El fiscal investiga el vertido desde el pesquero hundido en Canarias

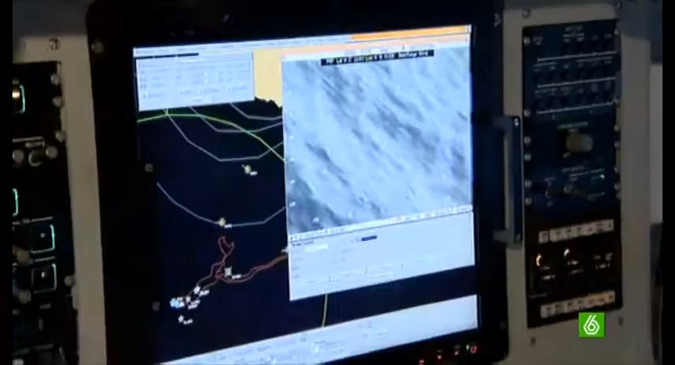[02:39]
La ministra de Fomento ha podido observar desde el aire las dimensiones del vertido. Esta mancha de fuel de 6 por 2 kilómetros.